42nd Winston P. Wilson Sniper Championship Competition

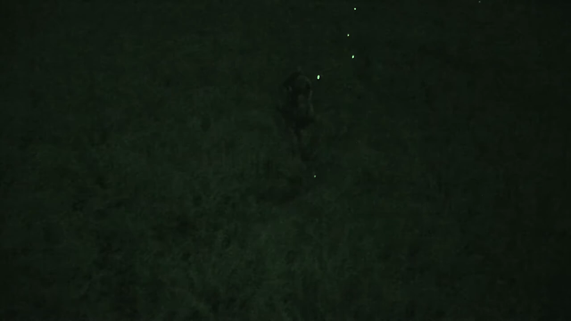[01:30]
sniper teams pushed on in spite of the exhaustion exhaustion that was evident in specialist
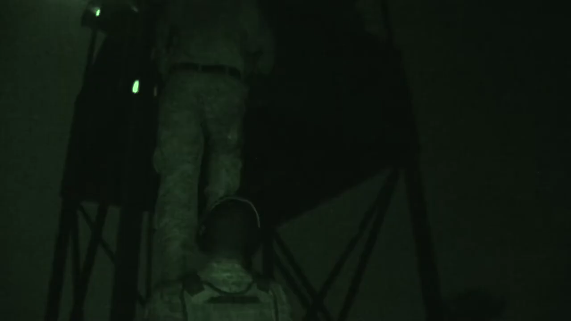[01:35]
Chris
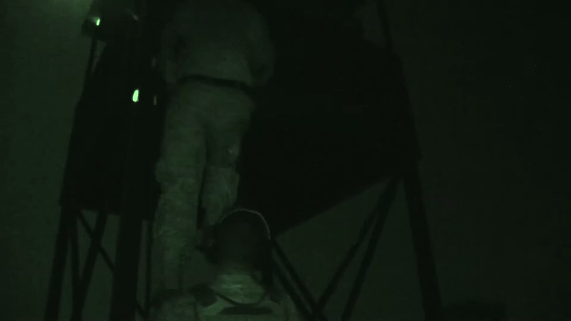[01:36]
Naba and specialist Joseph Gonzalez a sniper team from the California National Guard I
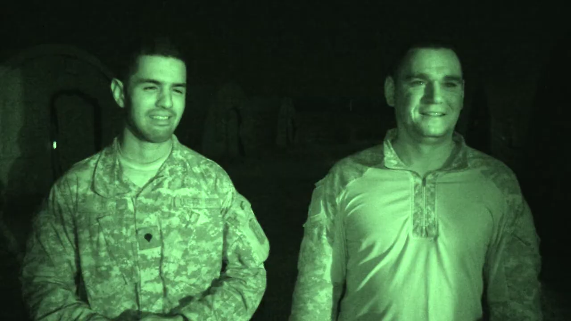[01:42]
like how everything's real world oriented you know especially this exercise these are all tasks that that we're told a sniper has to be able to
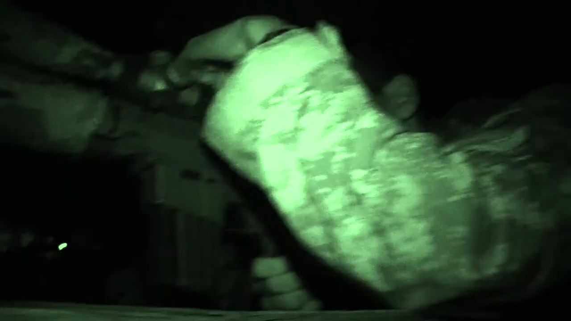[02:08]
train them to react quickly to unpredictable situations stop up right
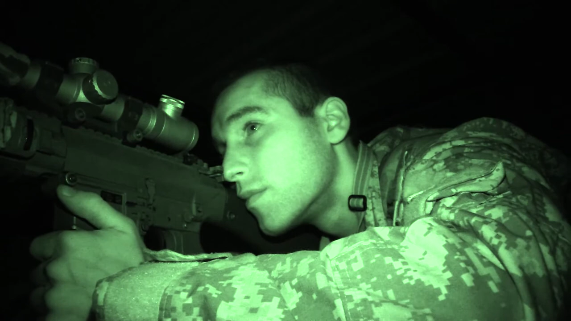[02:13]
there better target down down a little bit left
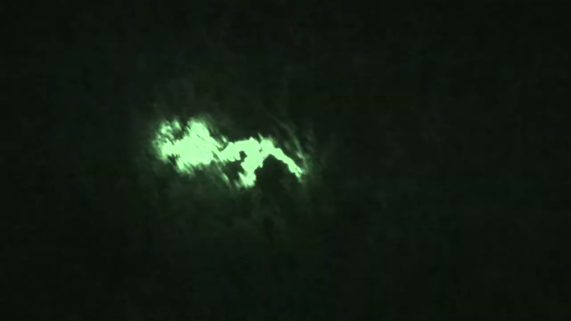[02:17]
in the end from the Iowa National Guard